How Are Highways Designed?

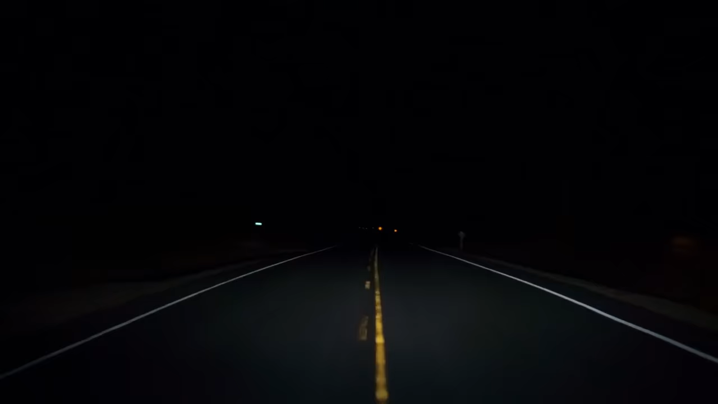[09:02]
At night, things change. Vehicles rely on headlights to illuminate the road ahead. And sometimes this can be a limiting factor for sight distance.